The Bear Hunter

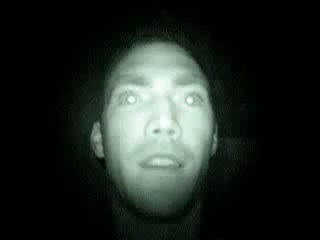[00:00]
Hi there, welcome to this adventure that we are calling the Bear Hunter. Tonight we're going to fearlessly hunt the bear. He's a huge creature that lives in a very messy cave. I wonder if we can catch him, tag him, and hopefully relocate him to somewhere where he will not harm others. Let's go outside and see if we can find us a bear.
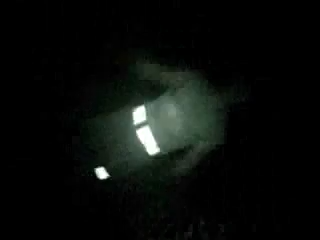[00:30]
Shhh, look at the bear as he seems to warm himself up for his run. He's practicing or running, getting warmed up. Look at him stretch, look at the size of that one. He's a giant. He's jagnanimous. How can he move? I don't know. Let's see how fast he is. Look at the bear as he runs.
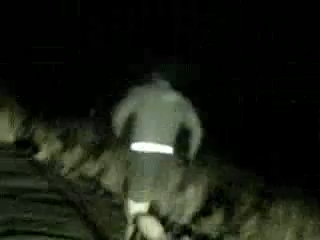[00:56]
I don't know if I can hold his speed for too much longer from being such a big guy. He's really fast.
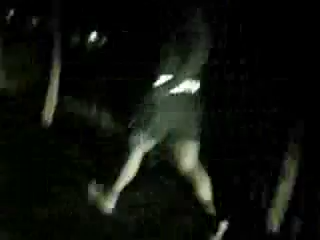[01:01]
He's like a gazelle. Look at him as he dodges this way and that. Here's my car. Maybe I'll go ahead and get in. This is my driver, Sergeant Lamora.
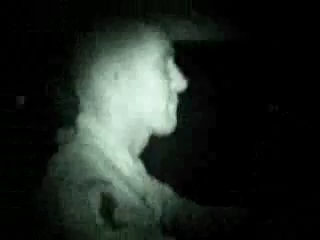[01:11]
Look as he's fearless in the perils and dangers. He doesn't mind though.
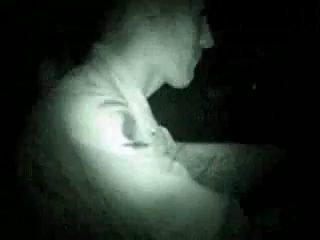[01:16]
It's all part of the job. Look at the endurance.
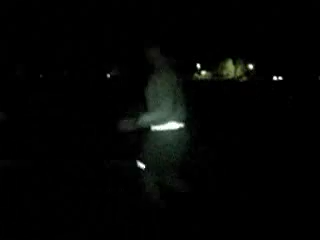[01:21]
He's gone a whole 50 meters and only started wheezing a little bit. See if we can hear the wheezing. Shhh, be very quiet. Hear the bear wheeze. It's those massive lungs.
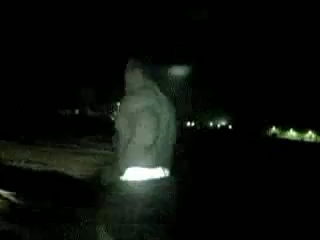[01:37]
Wow. Look at those buns. He must really work out. It seems that the bear has gotten lost on his journeys.